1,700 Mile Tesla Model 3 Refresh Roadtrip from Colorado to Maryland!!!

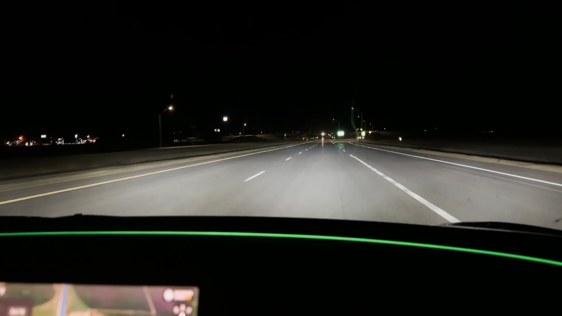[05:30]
All right. We're going to do a review here of the, uh, the auto high beams. Let's see how, see how they're doing. So they're on right now because no one's in front of us, which is good. Uh, but here we got some, oh, it turned off and stayed off. So that was good. But, uh, the reason we bring this up is because, uh, it's been flashing people and then we get people are flashing us back on the other side.